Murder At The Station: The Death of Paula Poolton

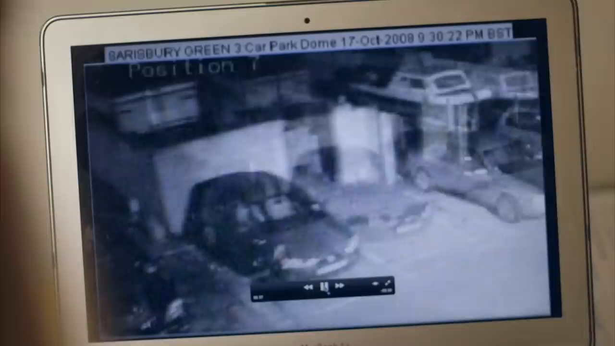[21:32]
There. There. That one. Right. Does look like a 4x4. And the police are, you know, adamant that's his vehicle. The prosecution expert says this is a dark tone or black Mitsubishi Shogun Sport.
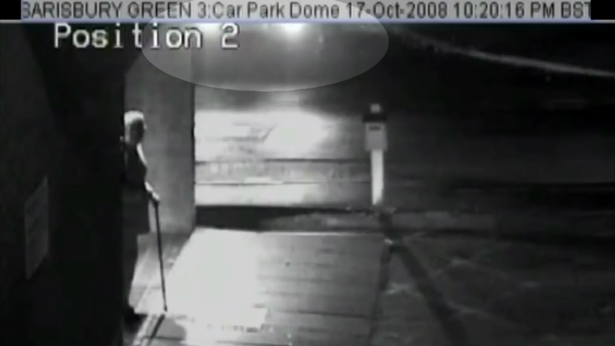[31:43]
Roger Kearney's vehicle nearly 2 miles away at 21 minutes past 10.
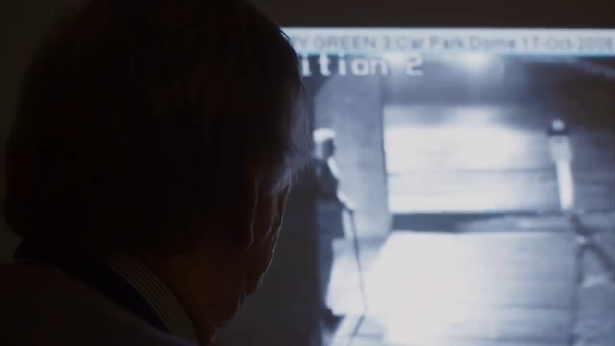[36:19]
Which would suggest a 4x4. Uh-huh. But it's impossible to say what make and model that vehicle is. Right.